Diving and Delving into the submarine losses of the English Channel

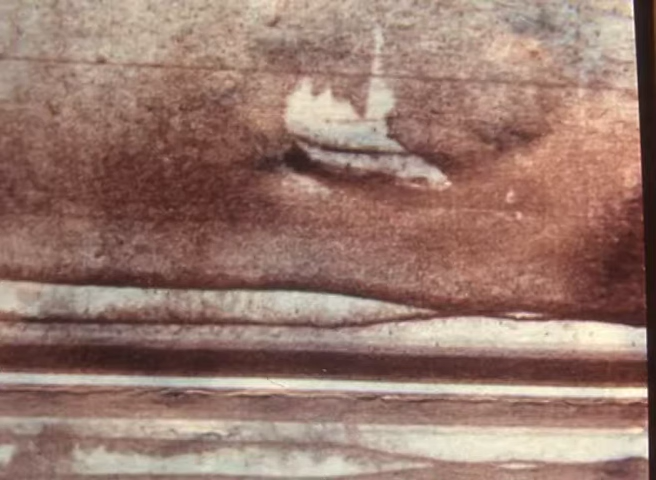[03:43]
and also sonar pictures and things that will explain more about how it's laying.
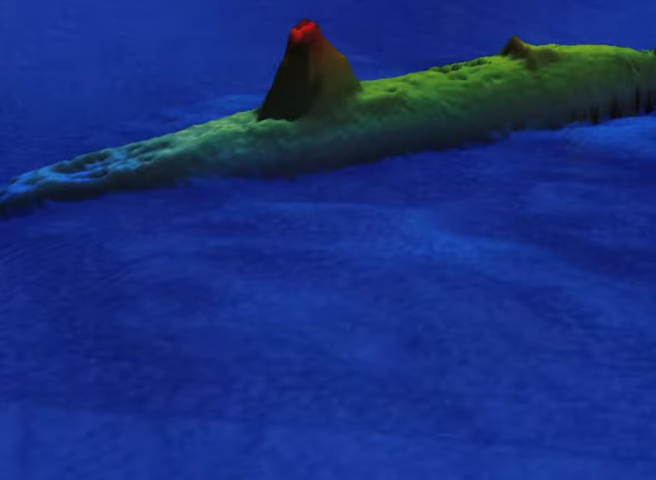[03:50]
Now, when you look at the artifacts, these artifacts are actually superb.